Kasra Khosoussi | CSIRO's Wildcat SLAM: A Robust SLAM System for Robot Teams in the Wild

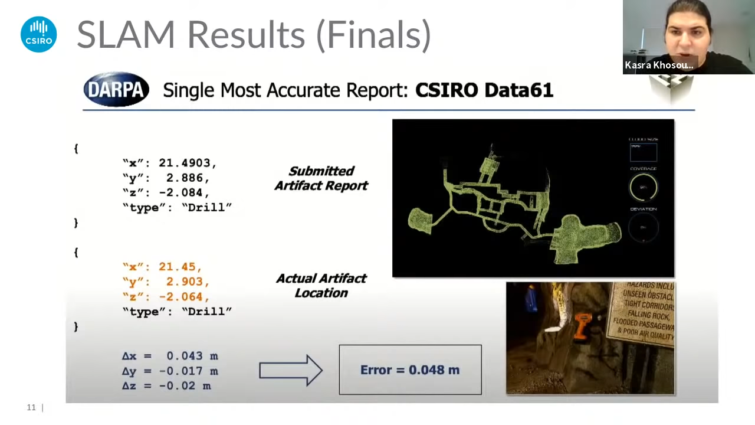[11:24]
So it turns out that we had the most accurate artifact report. So in this case, we have less than five centimeter error, which is already at the sensor noise level, which is quite interesting. And you can see also a better picture of our map that, again, was created at the prize run.
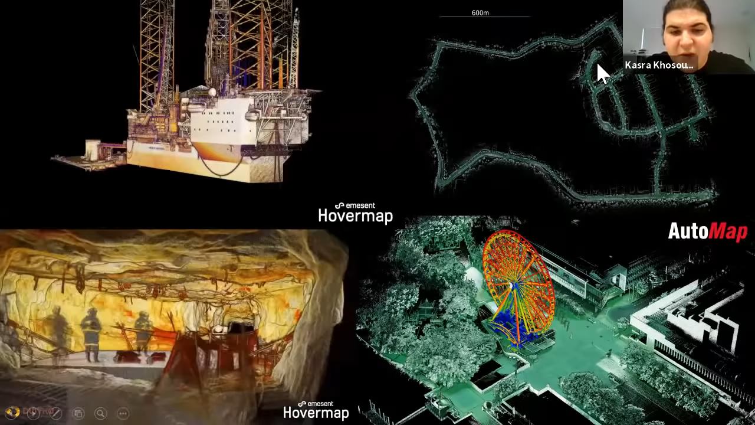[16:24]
So on the left, you see videos from MSN, where the bottom left is a construction site on the ground. The top left is an oil rig.
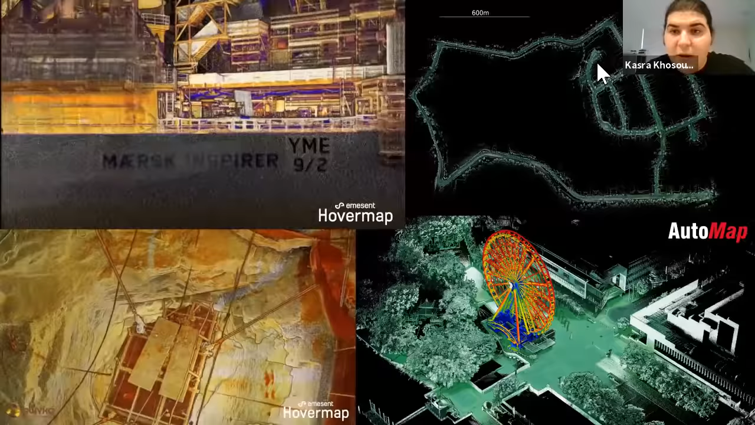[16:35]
On the right, you see a map collected in Brisbane by just putting the
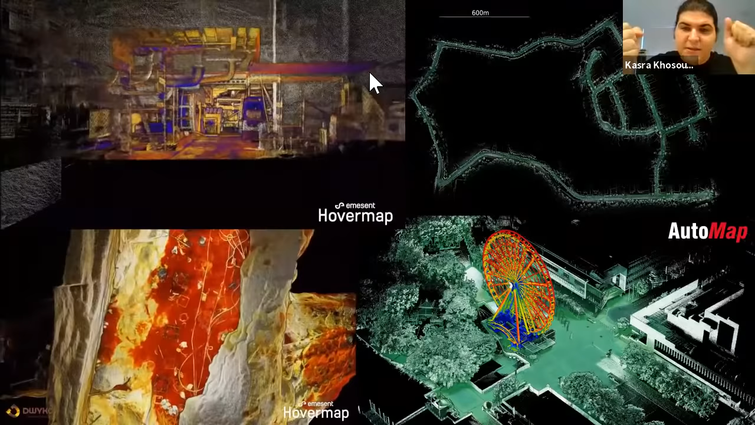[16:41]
sensor pack Terrace M on top of a car and just driving around without using GPS.
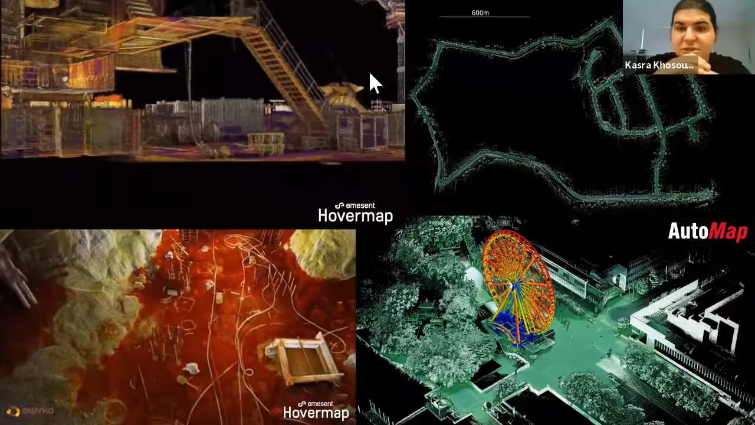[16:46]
And the gorgeous results you see on bottom right
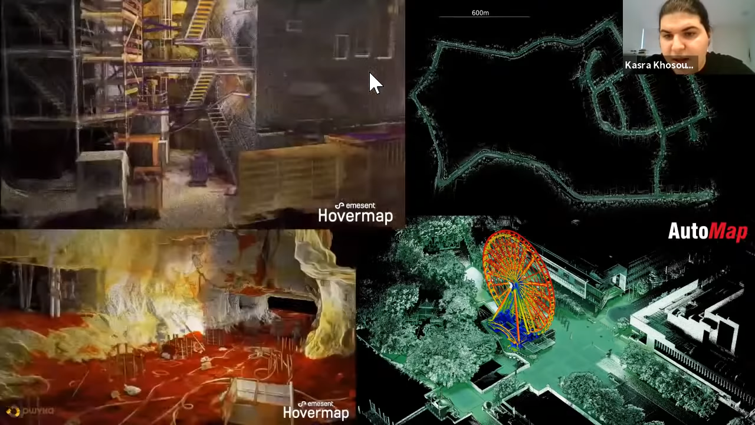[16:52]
is basically a place nearby where I'm currently talking to you from.
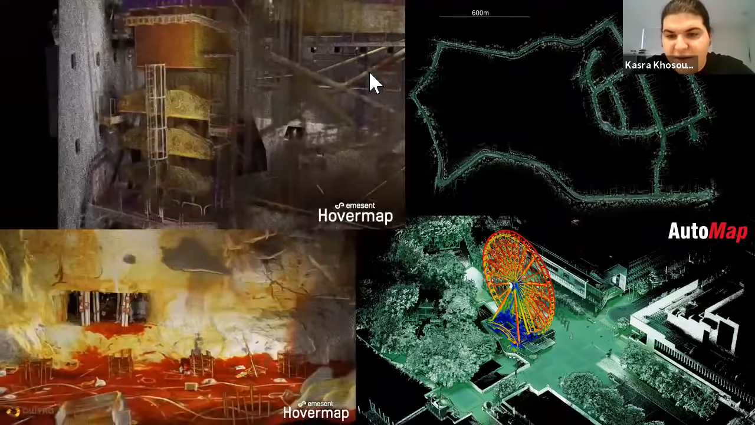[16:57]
And you get these, again, gorgeous maps,
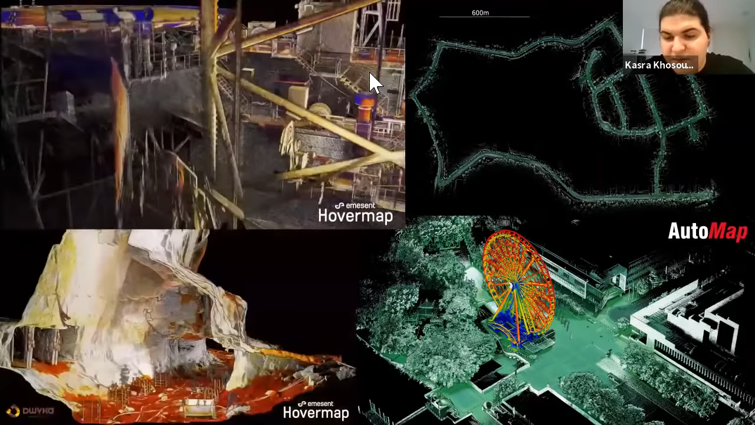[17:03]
very sharp edges, if you can see that by just carrying the device.
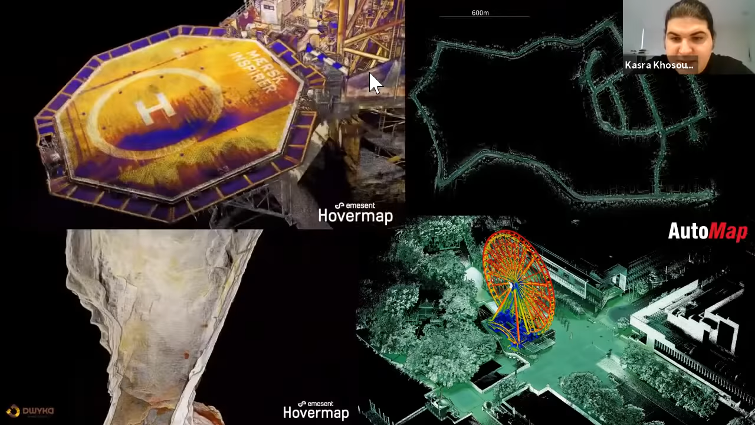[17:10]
So maybe I'll just let this play a bit.
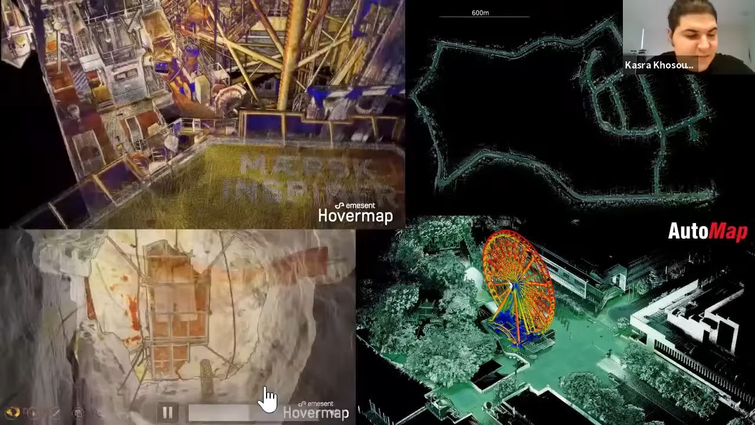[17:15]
So if I go to the end, get a good picture of the entire oil rig.
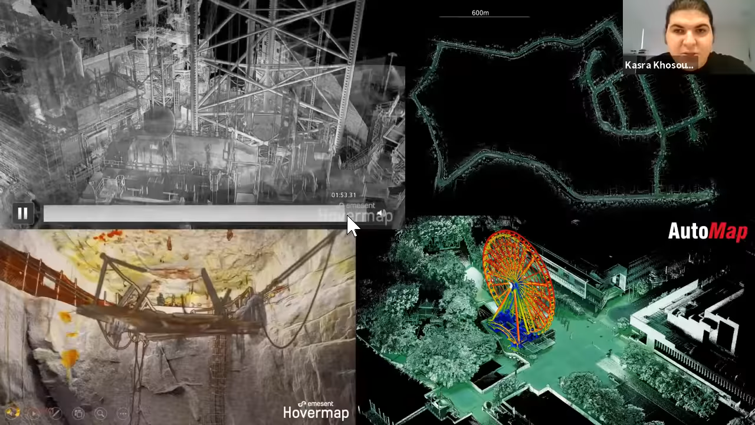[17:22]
And here also, you can see the whole construction site.